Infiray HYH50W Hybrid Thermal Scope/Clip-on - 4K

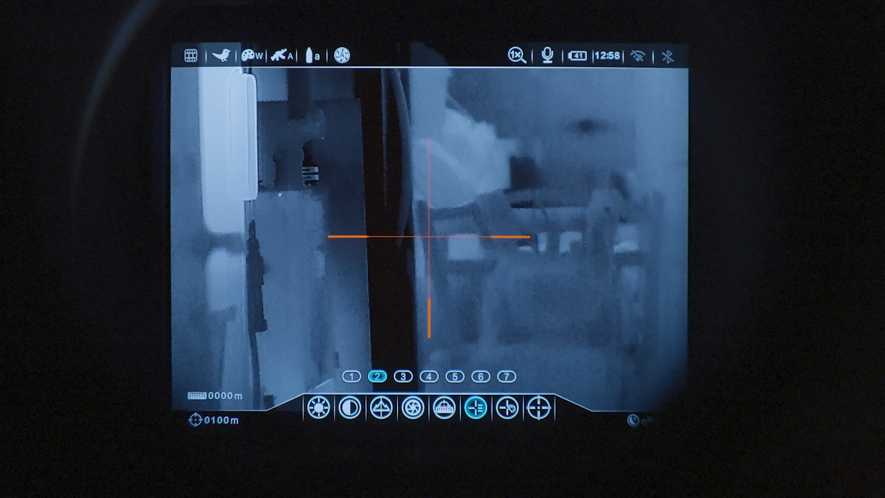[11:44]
Next one is the actual different types of reticles. So I kind of cycle through them. As you can see, there's quite a bit. Obviously, no preference for me. And then you can also set the color itself. You know, green, blue, red, and white, and or black. I'll probably leave it at red for now. And then we'll get into the advanced menus now. So basically, the first one is Wi-Fi.
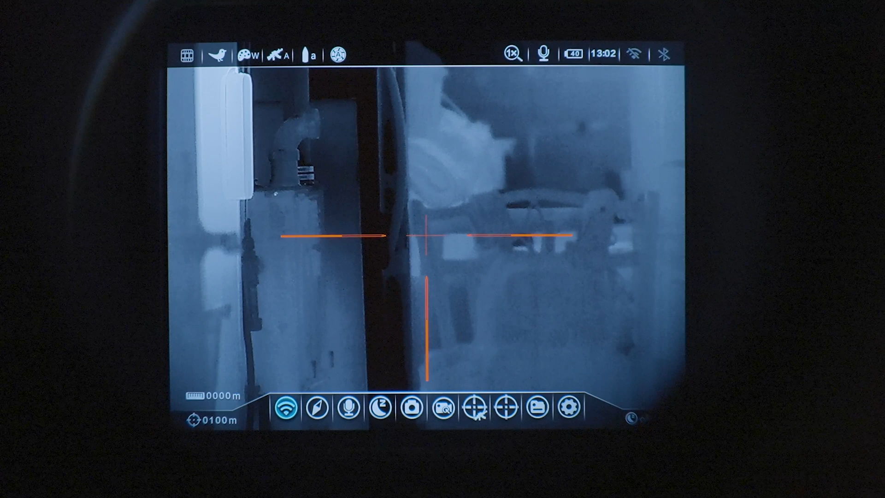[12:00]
So you can turn that on and off. Next one is compass. If you wanted to turn the compass on and off. Next one's microphone. So I'll put up a little clip of the actual audio quality so you can see whether or not that's for you that enables or disables the actual on-board microphone. I think this scope has the actual, the best audio quality of most of the infrared devices that we've used. So you can actually record, like, you know, if you're narrating or whatever, you can actually get good audio out of it.
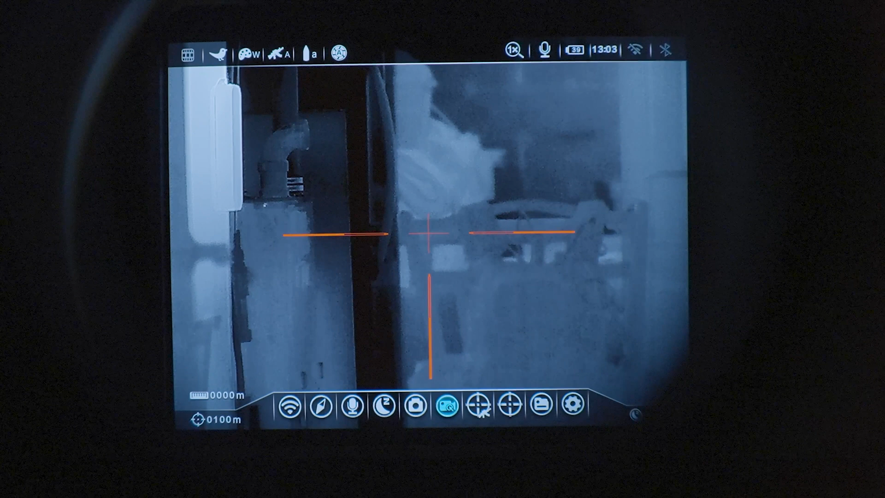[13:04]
And then when you press it, this will actually determine what the action is. If you want it to delay or you want to have burst. This one's interesting. This one's called recoil activated video. I'm not entirely sure how it works. Maybe it turns on after you, it senses recoil. Like, it starts recording after it detects recoil. I'm not sure why you would want that, but it's there. Oh, this one is, basically, this is kind of your zeroing menu. So you can determine, you can set your gun type, bullet type, ballistic table, your BDC reticles, etc. I'm going to leave this to the manual to explain this in a way better way.
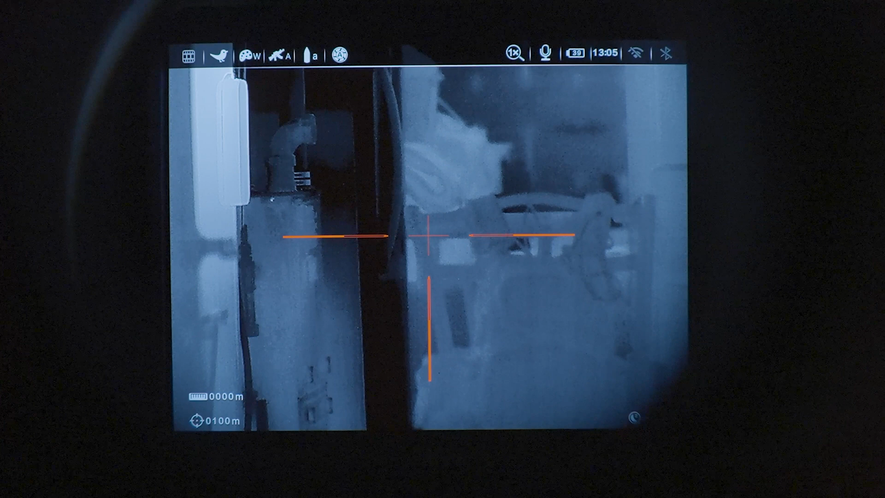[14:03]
This one's the file manager. You can actually watch the clips directly on the device itself. So this is now the advanced menu. So the first menu item is going to be analog video.
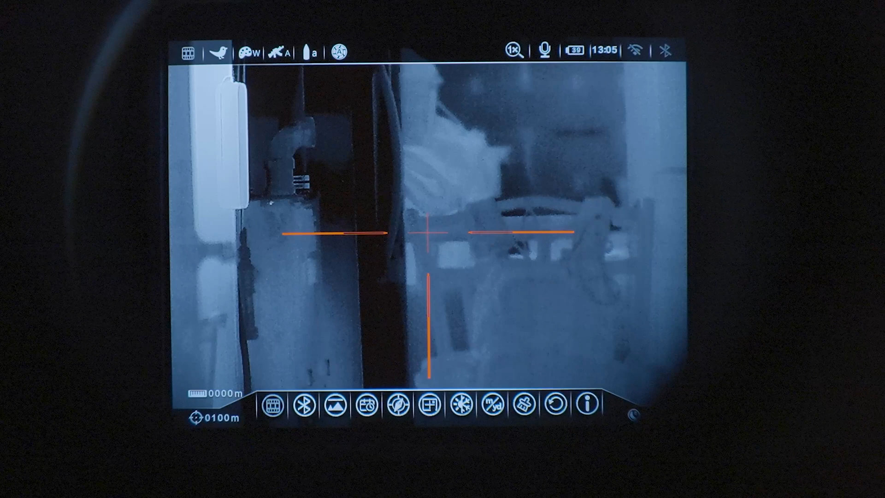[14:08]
So if you want to hook up like an analog video recorder to this via the USB, you can do that. Next is Bluetooth. So if you have the optional Bluetooth attachment, you can enable or disable Bluetooth. This is to hide or show the top menu bar. So the status indicator, set date and time, compass calibration, pixel defect detection. This one's kind of neat. This one is changes between kind of like a cool color or a warm color,
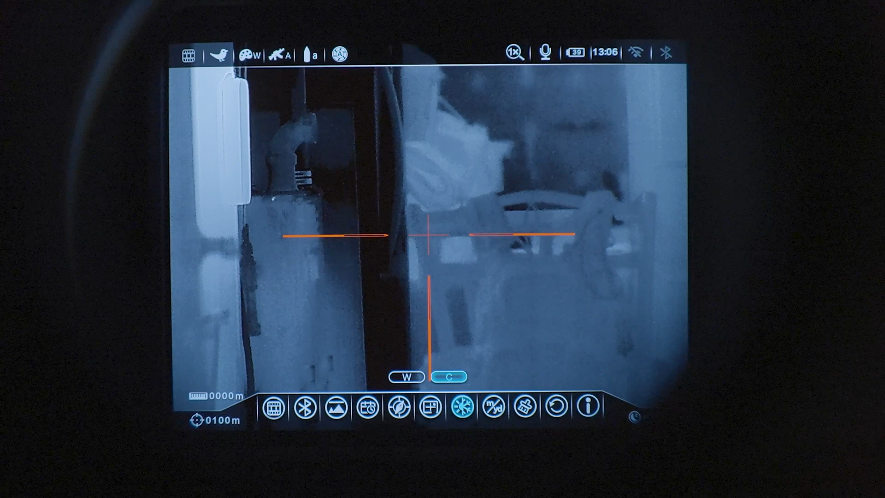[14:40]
depending on what you like to see, which is useful, like phrase an example at night, at night, you probably want something more of a cool tone. And then during the day, you want something more of a warm tone just to kind of match up with your surroundings. Unit conversions. If you wanted to do meters, you can do meters or yards. This is to wipe the SD card factory reset. And then finally the actual, you know, device information.